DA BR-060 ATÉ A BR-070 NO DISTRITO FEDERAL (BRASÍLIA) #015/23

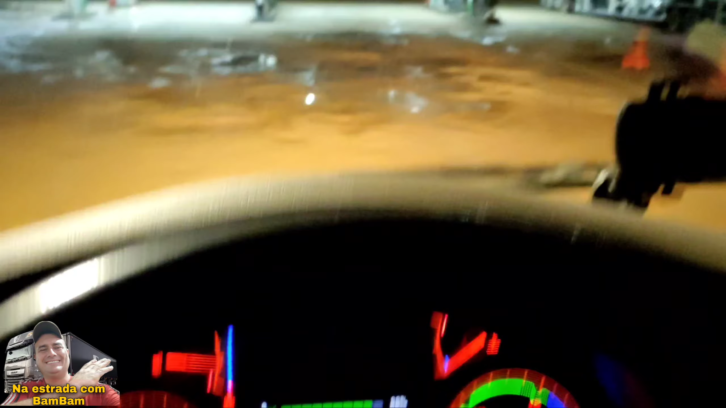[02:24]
5 e 8. Vamos lá. Vou movimentar o carro então.
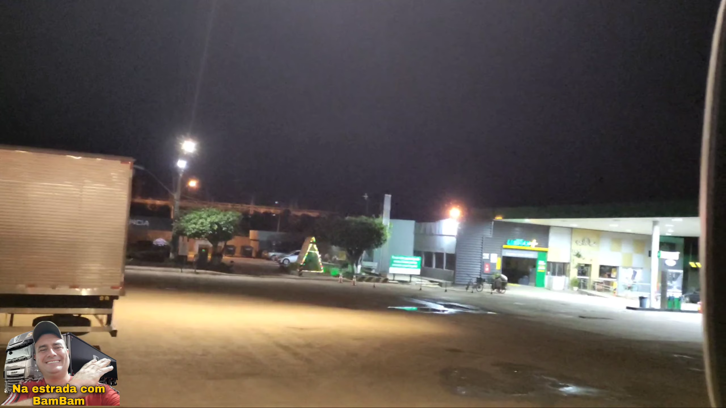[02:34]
Lá onde tem aquelas luzes piscando lá é uma capela. Uma igrejinha, uma capelinha. Nossa Senhora Aparecida.
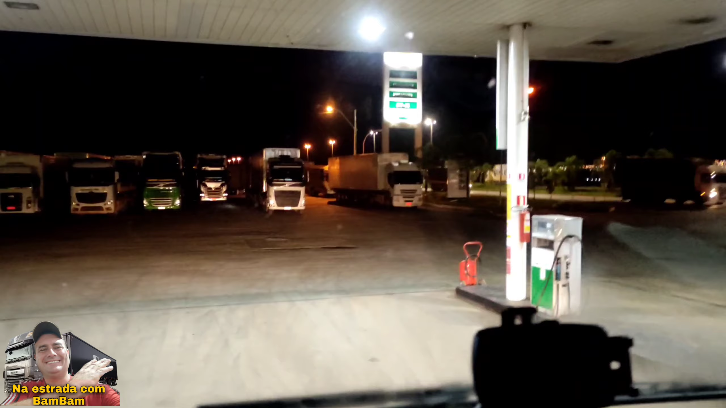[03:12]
Aí, ó, o pessoal passando aí a BR-060.
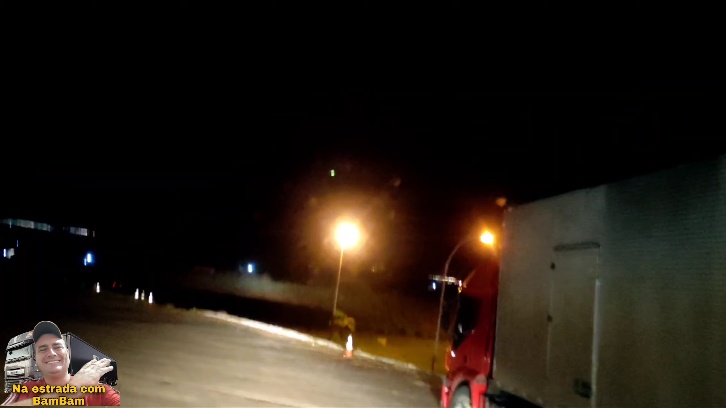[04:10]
Ah, daqui eu acho que vai dar pra ver o viaduto onde eu fiz o retorno. Quer ver? Ali, ó.
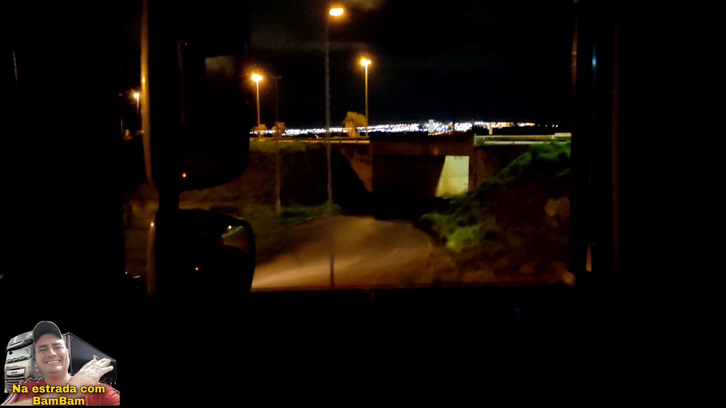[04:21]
Ali onde eu fiz o retorno, ó. O carro vai passar embaixo lá, ó. Ali eu fiz o sentido contrário de rescarros, é claro, né? Aí vim ali na rotatória, dei a volta.
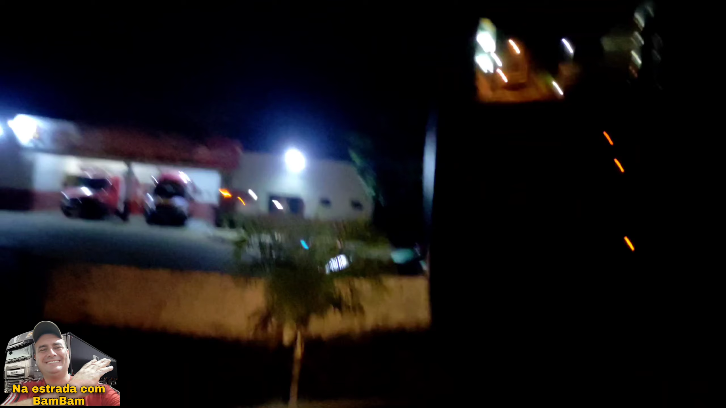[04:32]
Falei dos bombeiros, aí os bombeiros, ó. Samambaia, né? Aqui é a região de Samambaia.
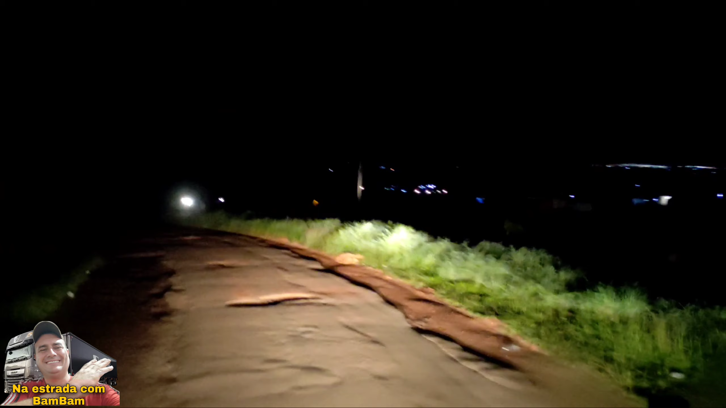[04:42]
A chegada de Brasília pela BR 060, quem vem de Goiânia. Opa, o senhor aí. A saída aqui é bem ruim, bem esburacada assim, mas É o que tem, não adianta. Barbaridade.
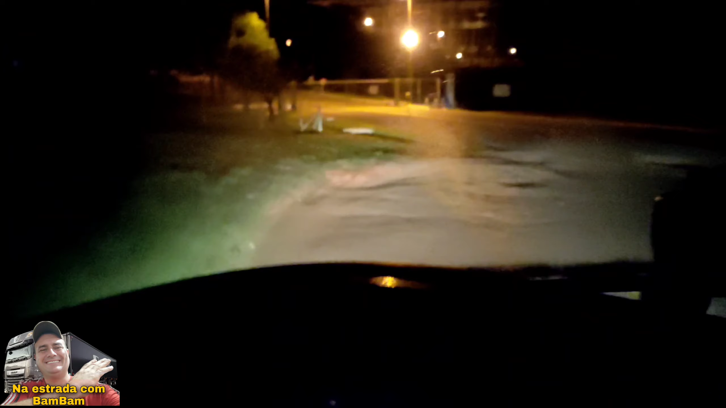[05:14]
Olha, estão devagarinho, olha, o ponteiro do velocímetro mal mexe.
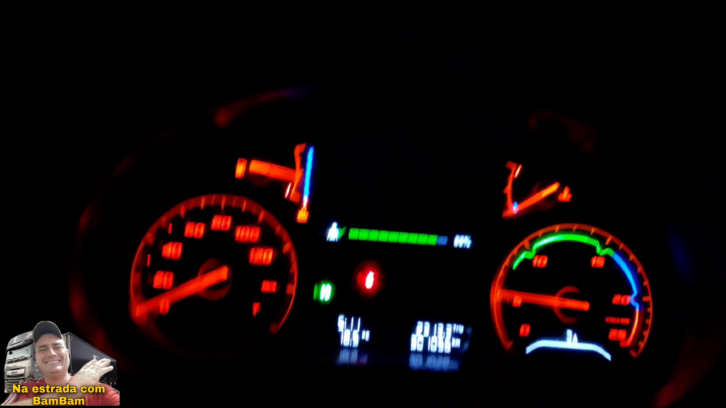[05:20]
Mas são muitos buracos, né? Não tem outro lugar. Talvez se pegar a BR ali, daí sair sentido Goiânia. Sai sentido Goiânia, aí sim. Aí vai lá embaixo, dá o retorno.
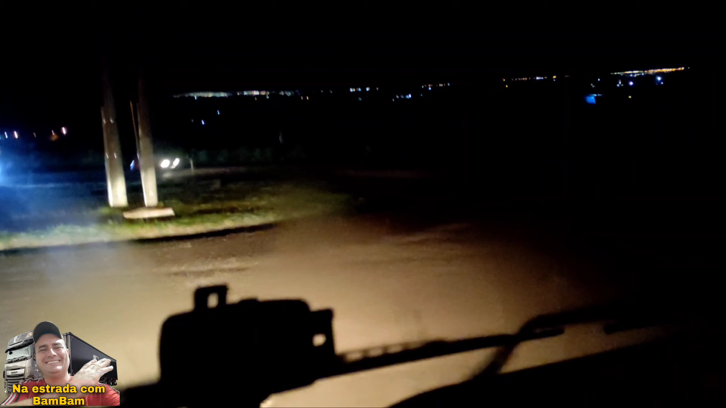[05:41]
Eu nunca parei pra pensar onde é que é o retorno. Acho que nunca precisei isso. Devagar, Bambam, devagar.
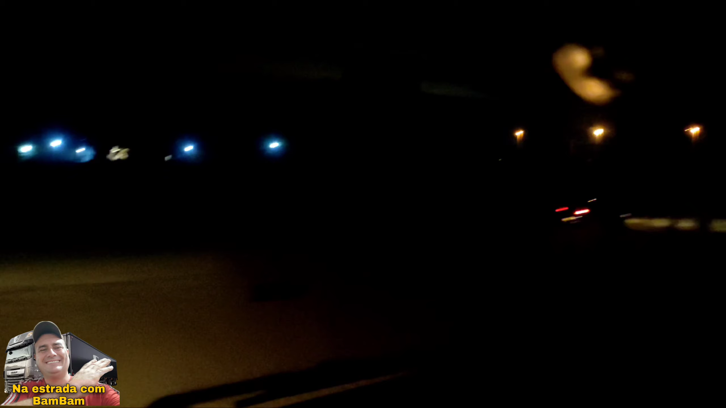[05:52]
Vou parar aqui então pra instalar a câmera. Nós vamos pra esquerda aí, tá, galera?
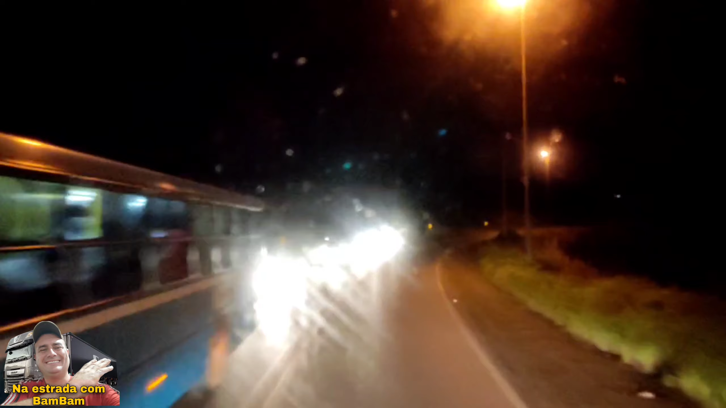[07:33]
A brisa tá embaçado por fora, né? Eu tinha deixado o ar ligado quando liguei o motor ali pra cima, pro lado do para-brisa, pra desembaçar por dentro. Como ele tá dormindo, tava fresquinho, ele tinha deixado úmido o para-brisa por dentro. Aí agora, como eu botei pra gelar ali, o para-brisa ficou frio, ele embaçou por fora.
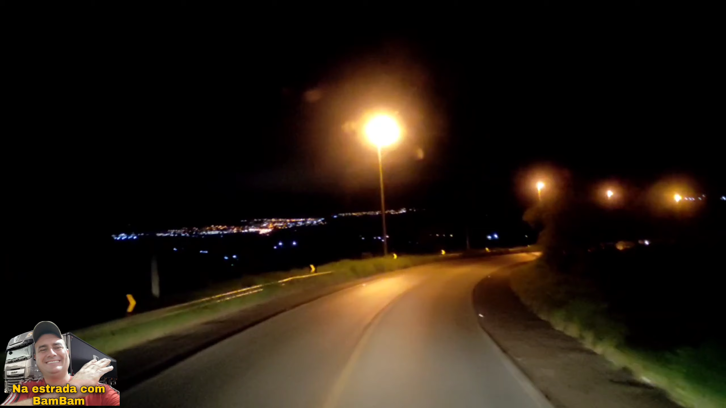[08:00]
Vai ter que pegar um vento aí pra desembaçar o para-brisa. Volto a mostrar pra vocês o trevo de Santo Antônio Descoberto. Pois aí então é Santo Antônio Descoberto. Nós vamos seguir no trevo aqui pra direita, tá?
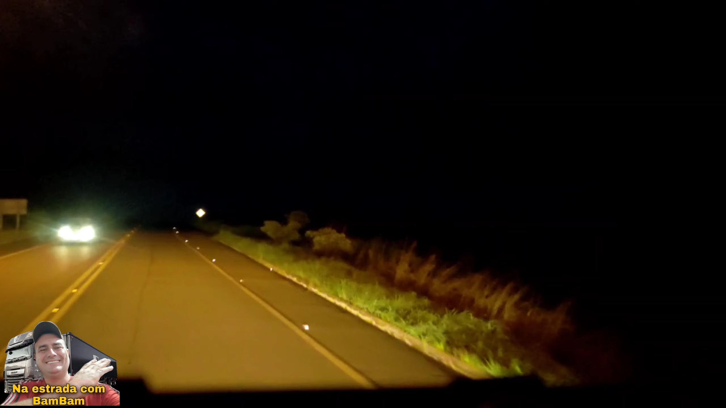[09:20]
Dia começar a raiar bonito. De repente até nós sair ali na 070 já tá mais claro, vai ficar mais bonita a paisagem. E subindo, ó. Sobe morro, desce morro, sobe outro. Pô, tá muito feio, hein? Lá é o sol, ó. Começando a dar as caras. Eu tinha que dar essas árvores bem na hora aí, né?